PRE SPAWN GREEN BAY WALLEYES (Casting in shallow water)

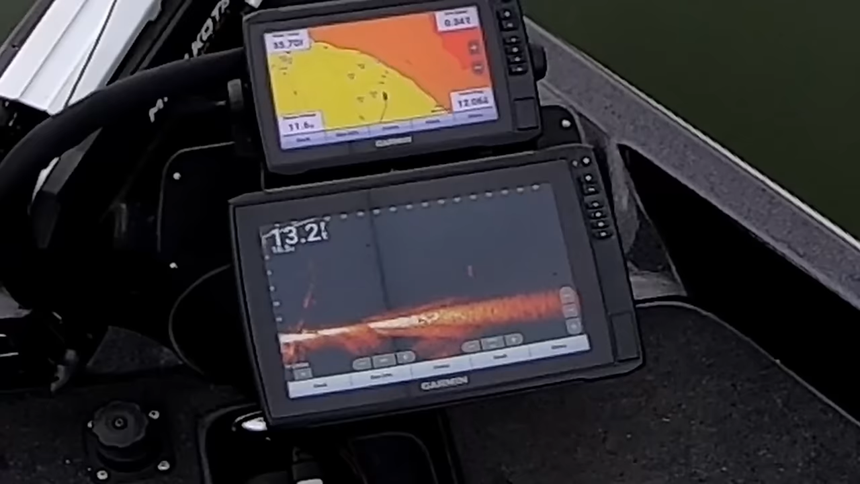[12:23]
I mean, oh, there's definitely fish down there.
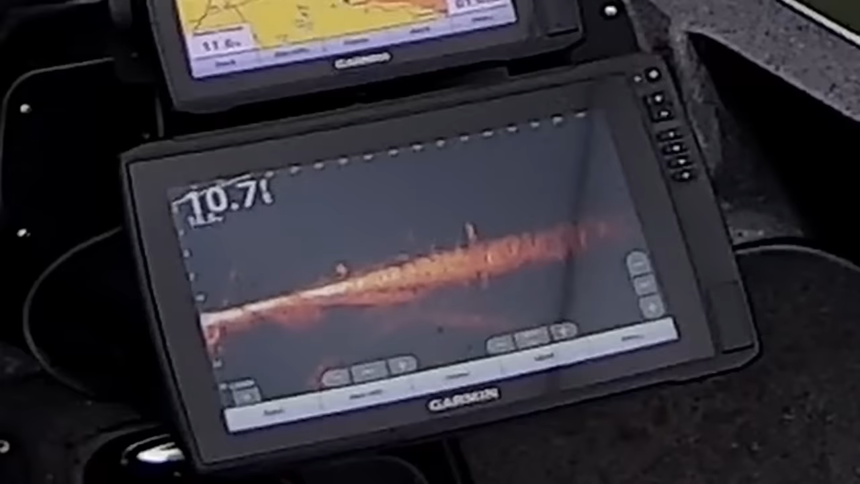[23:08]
Yeah. Not picture worthy or anything.
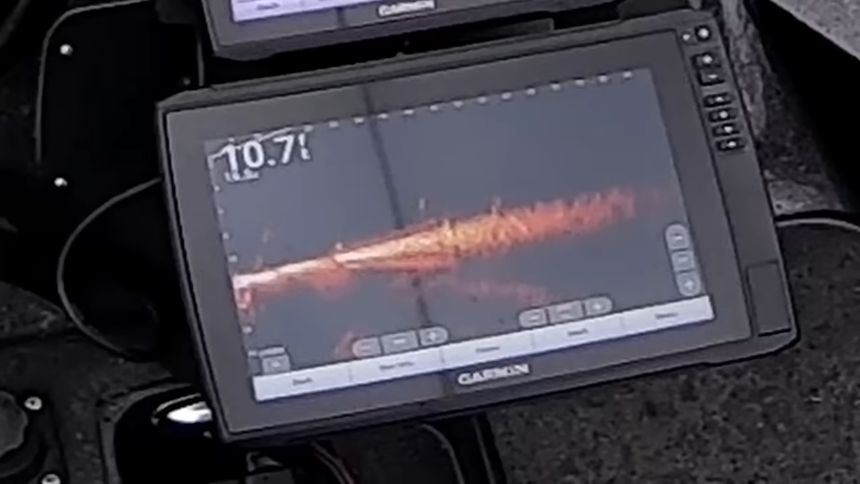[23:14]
Look at all those fish down there.
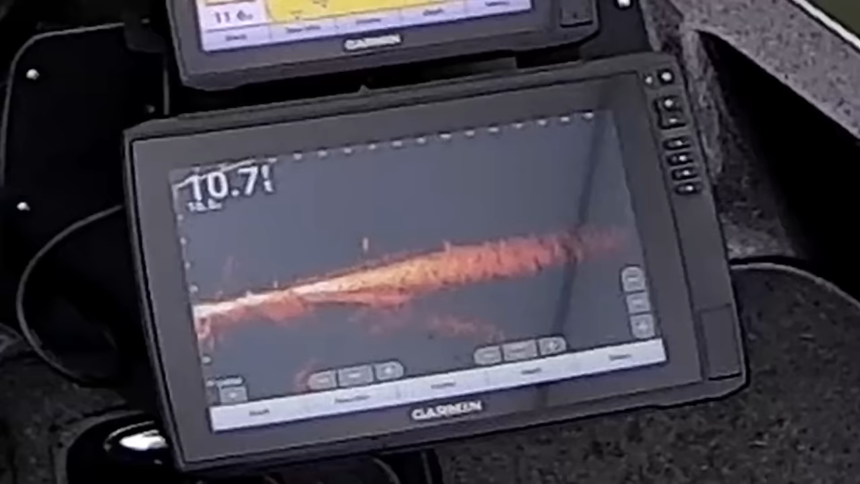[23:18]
He's inching closer. Roger's hooked up.